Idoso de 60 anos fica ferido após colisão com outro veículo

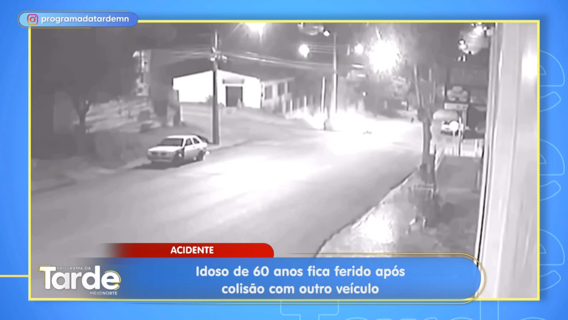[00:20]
Na manhã de hoje, sexta-feira, 21, no vídeo, é possível ver que os veículos seguiam por vias diferentes no momento em que aconteceu o acidente de trânsito. Segundo o apurado no local, o veículo modelo Honda City seguia pela rua Europa, enquanto o outro veículo modelo Volkswagen, Saveiro, trafegava pela rua Copacabana. A vítima ficou ferida, foi atendida pelos socorristas do SEAT e encaminhada para a unidade de pronto atendimento à UPA da região.